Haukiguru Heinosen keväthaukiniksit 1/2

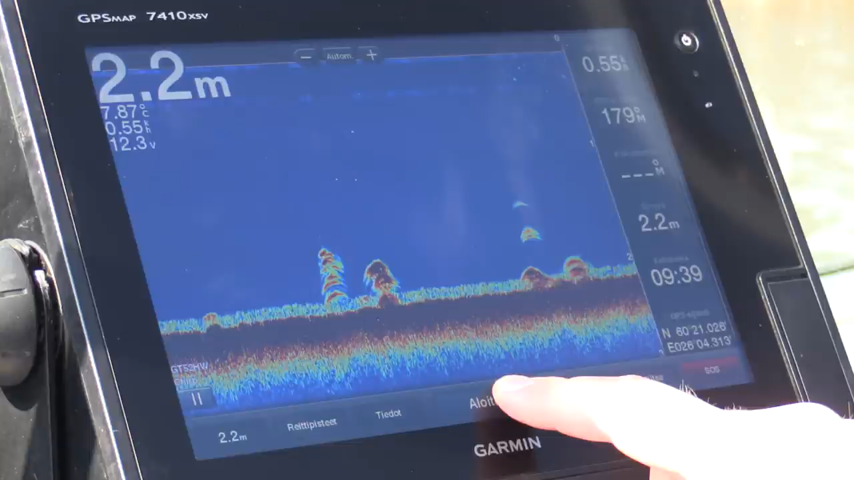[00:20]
On screen: depth 2.2 m, water 7.87°C
silloin kun haukea etsitään ja sitä isoa jahdataan. Periaatteessa hauenkeväinen kalastus voidaan jakaa kahteen osa-alueeseen.
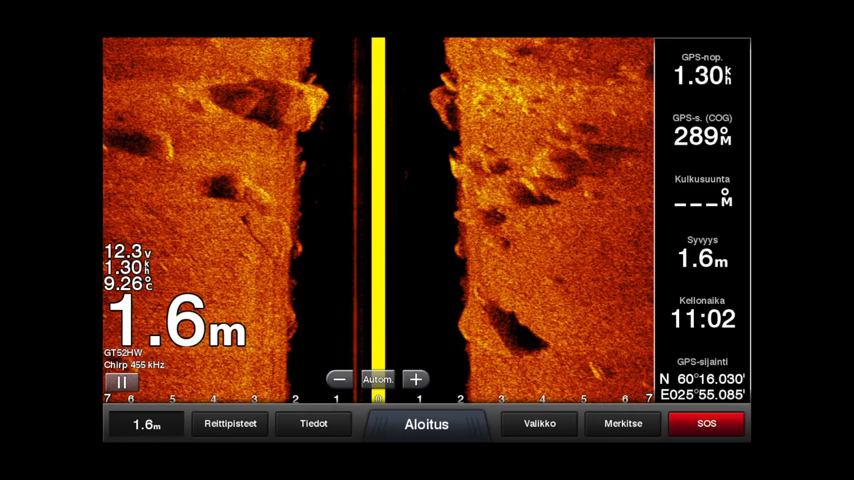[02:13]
On screen: depth 1.6 m, water 9.26°C
mitä siellä pinnan alla on, millaisia rakenteita, mitä sitä kasvallisuutta siellä on. Ja siinä taas se kaikuluotain on ainoa keino, jolla nämä löytyy.
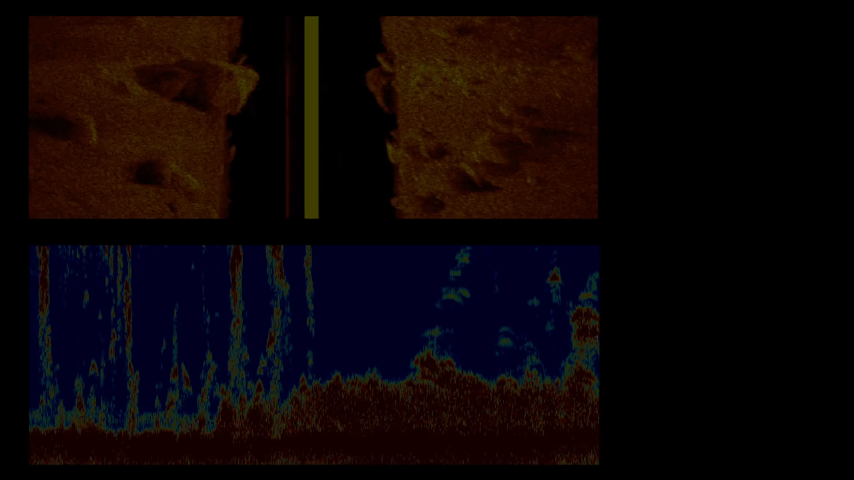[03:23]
että onko siinä Kaislan edustalla jonkinlaisia mielenkiintoisia rakenteita nimenomaan siellä pinnan alla, joka saattaa sitä kalaa kerätä ja houkuttaa.
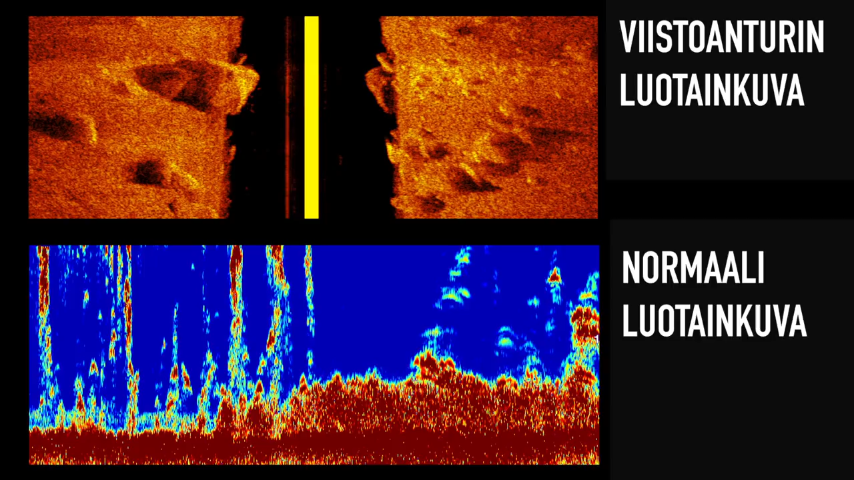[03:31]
Ja ne rakenteet, mitä tietysti siitä pinnan alta etsitään, niin on kiviä, erilaisia kasvillisuusmuodostelmia,
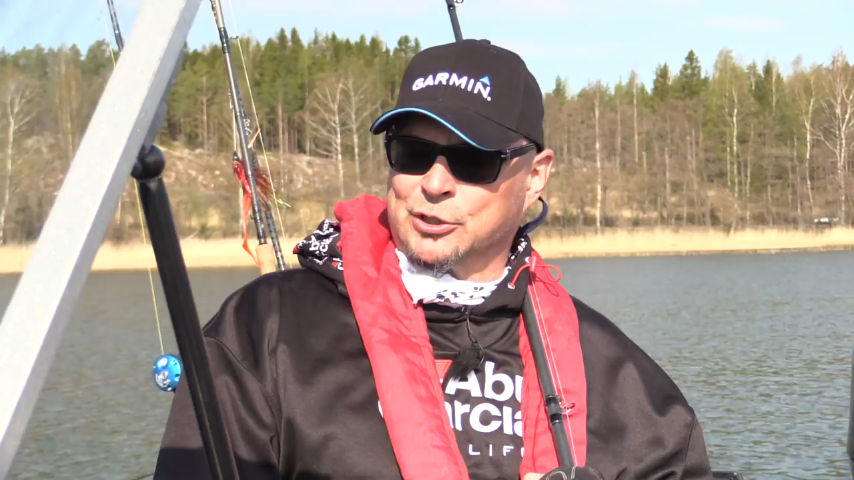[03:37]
jotka antaa suojaa tietysti petokalalle, mutta myös kerää sitä saaliskalaa. Siellä saattaa lahnaa särkiä suutaria ja tuollaista pyöriä, jota se hauki siellä sitten kyttää. Kun sillä kaikuluottaa meillä niitä rakenteita hahmotellaan ja etsitään,
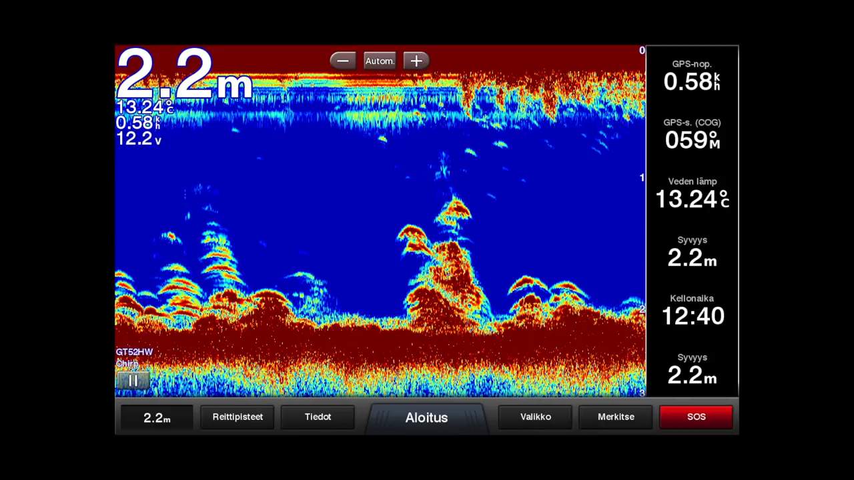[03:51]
On screen: depth 2.2 m, water 13.24°C
niin samalla tietysti kannattaa katsoa sitä veden lämpötilaa, koska aikaisin keväällä vesi on kylmää ja hauki hakeutuu kuitenkin sitten vähän sille lämpimämmän veden alueelle, jossa se viihtyy paremmin.
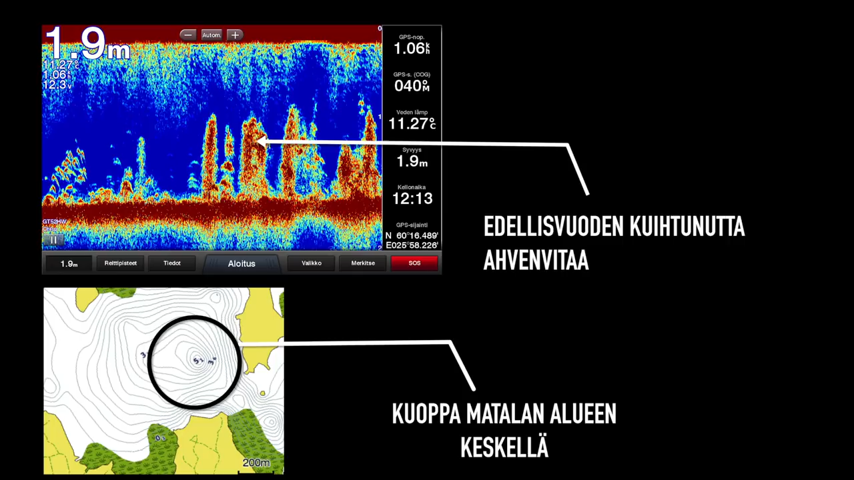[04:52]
On screen: depth 1.9 m, water 11.27°C
tai vastaavasti sitten matalammassa vedessä kuoppa, tällaiset reunat kannattaa ehdottomasti kalastaa.
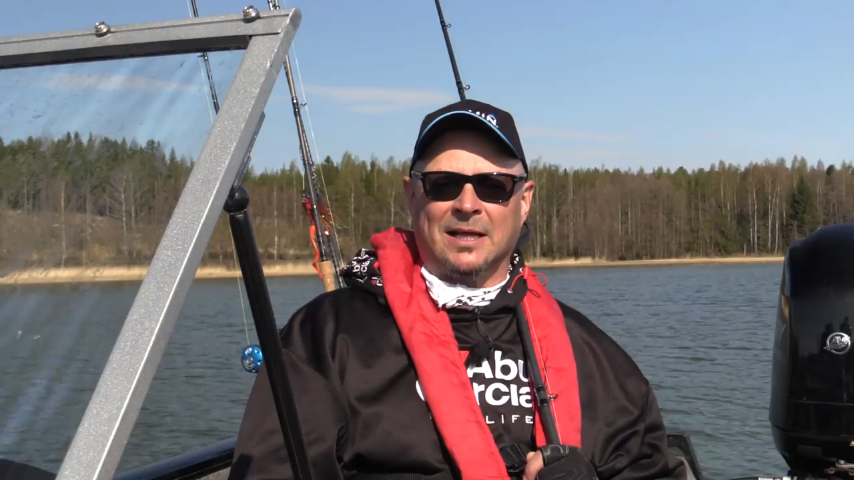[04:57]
Tasasta, niin sanottua täysin väritöntä kuollutta pohjaa,
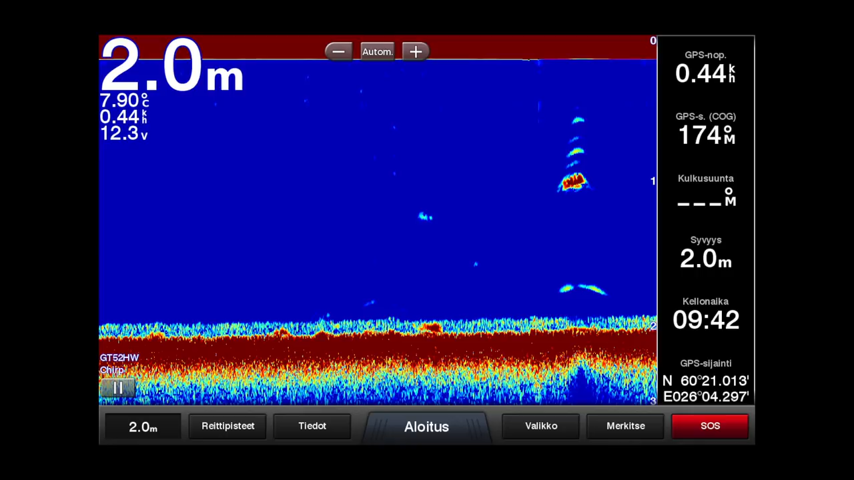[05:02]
On screen: depth 2.0 m, water 7.90°C
niin se ei välttämättä anna kalaa, mutta heti jos löytyy rakenteita, niin alue muuttuu kiinnostavaksi.
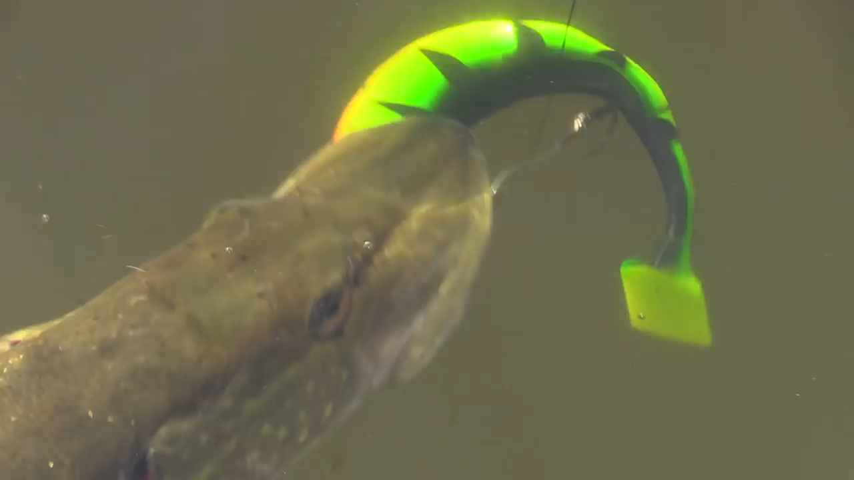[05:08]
Ja totta kai se saaliskalojen esiintyminen alueella on selvä bonus,
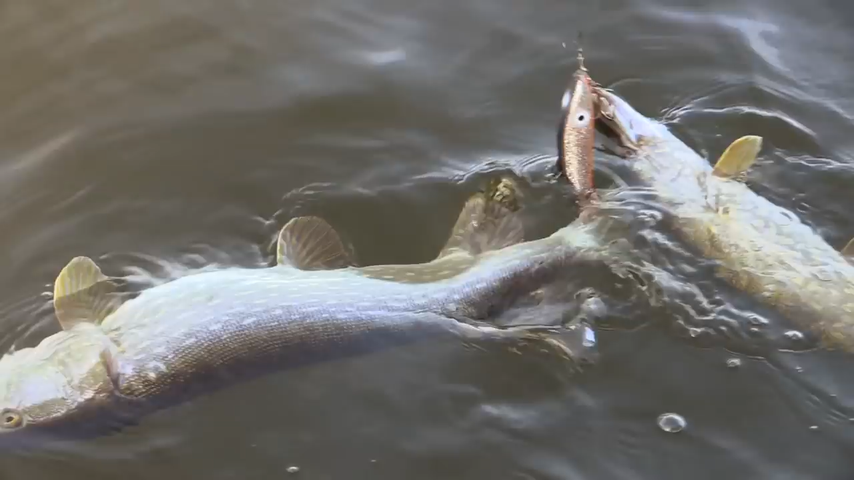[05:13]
eli jos kaikuluottamasta selvästi näkyy lahnaparvia tai pienikalaparvia,
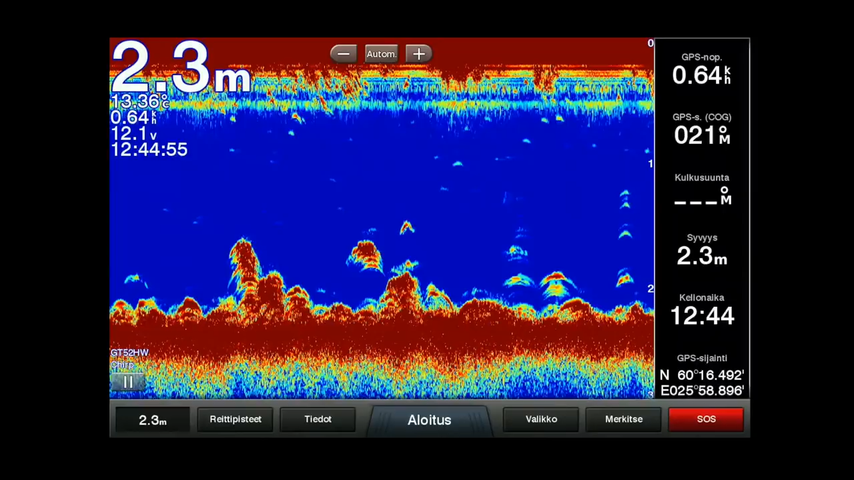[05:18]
On screen: depth 2.3 m, speed 0.64 km/h
tai sitten niin kuin monesti tulee isoihin uistimiin selästä tarttuvia lahnoja, niin silloin voi olla varma, että myös isoja haukia on lähdellä.